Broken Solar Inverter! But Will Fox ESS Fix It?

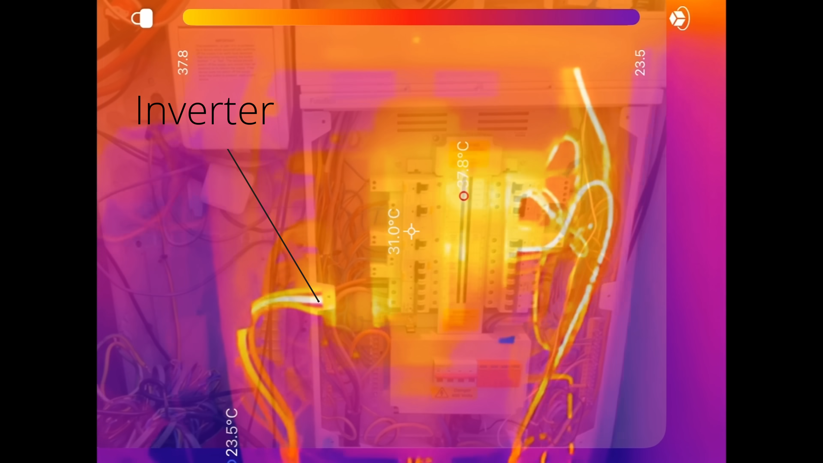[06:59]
On screen: spot 31.0°C
Electricians, tradespeople, or DIYers, thermal imaging cameras are so useful to spot problems and
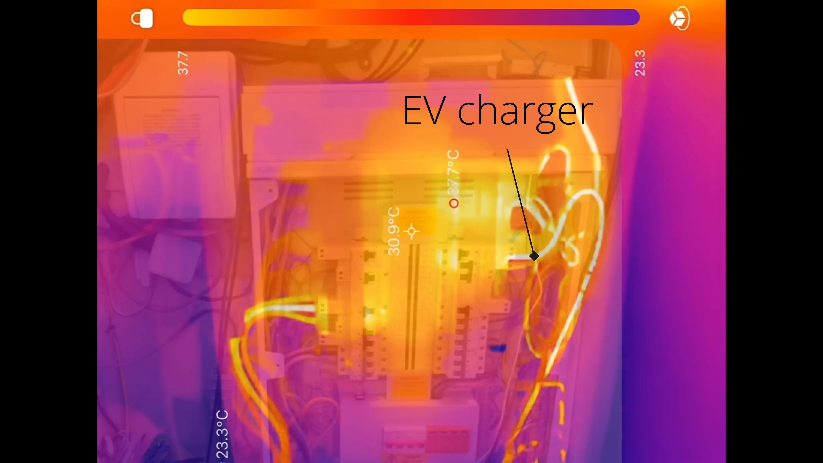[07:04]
On screen: spot 30.9°C
work out where cables or plumbing is in your wall. I mean, the list goes on on their usefulness, doesn't it?
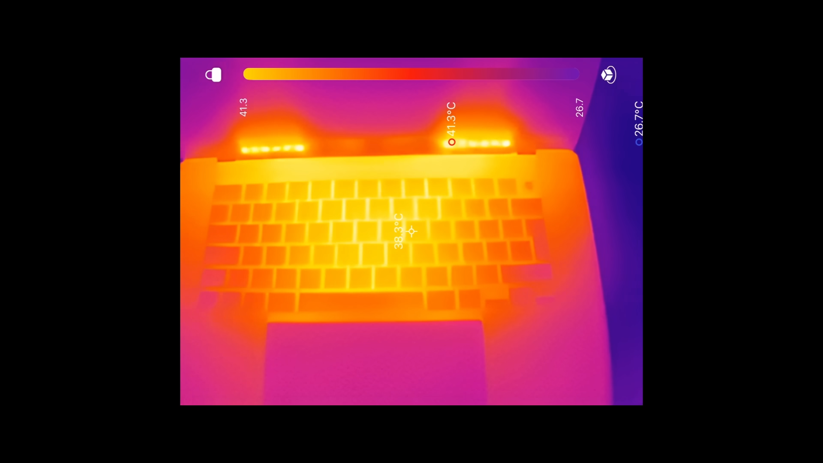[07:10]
On screen: max 41.3°C, min 26.7°C
But just think, if I had run this thermal imaging camera around this setup before I got this issue,
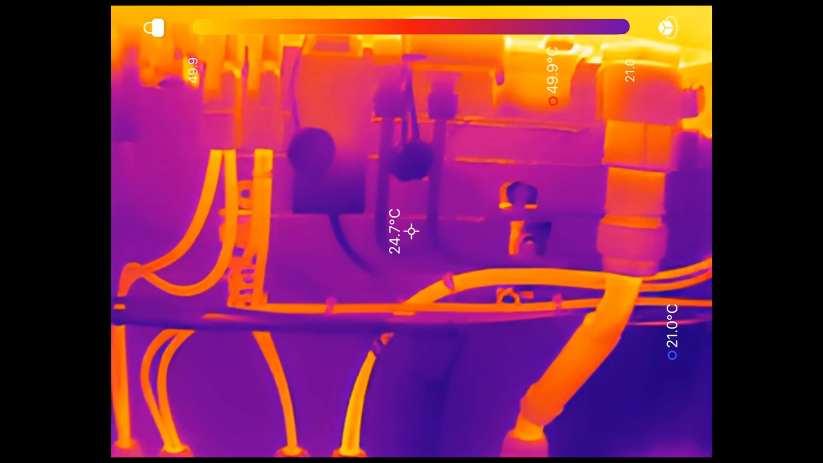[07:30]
On screen: spot 24.7°C
If you want a thermal imaging camera, these images are a top-down TC2, which they sent to me, and there is links to it in the description.